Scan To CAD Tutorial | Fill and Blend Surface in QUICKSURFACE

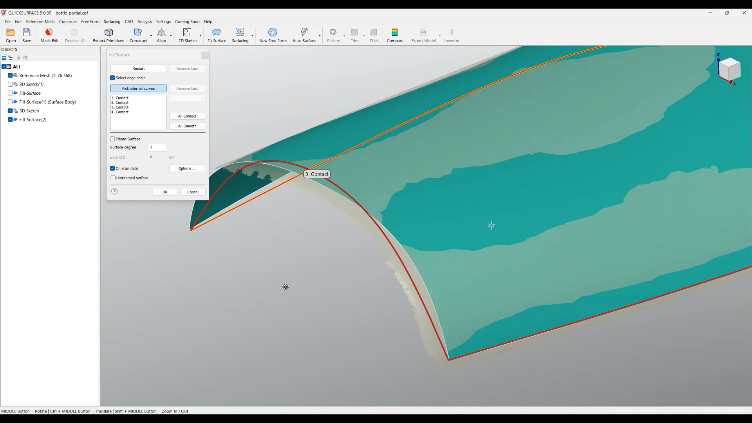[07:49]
my shape so that's why they do not match why because these boundary curves
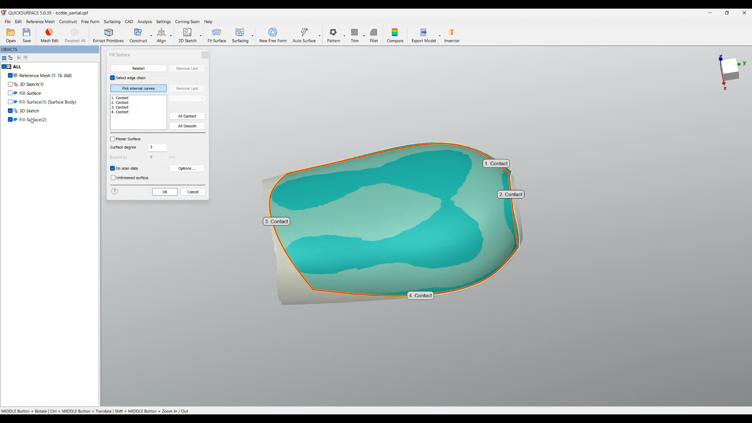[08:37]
some cases you have some options here it's the number of UMV how
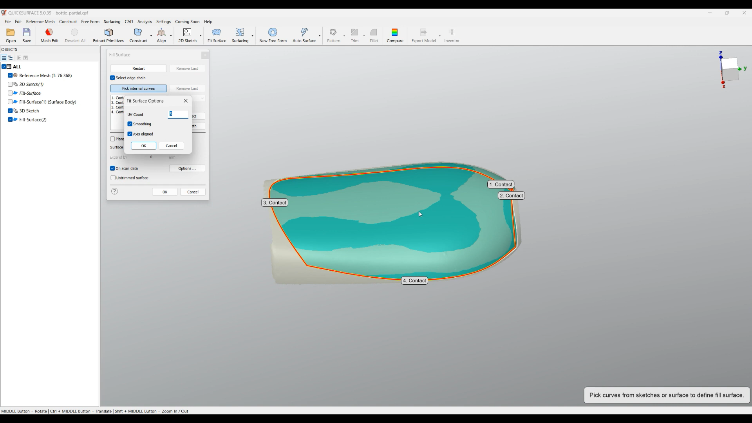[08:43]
close you want we will get to the underlying mesh in this case probably I can put it 20 so it can get as close as possible to the to
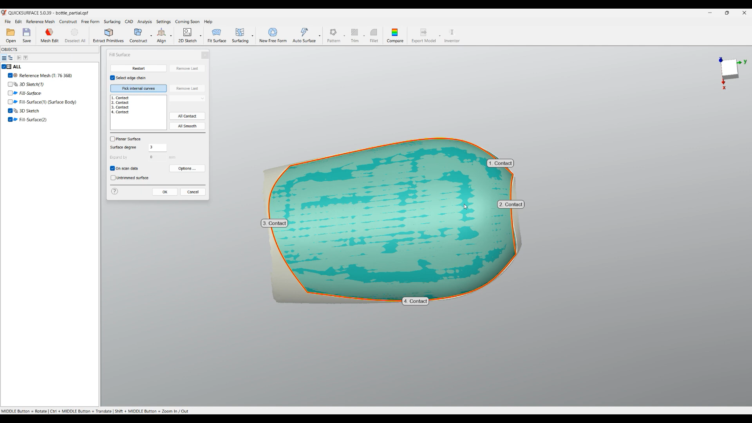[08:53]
the mesh you can see what I got as a result now if you compare you see how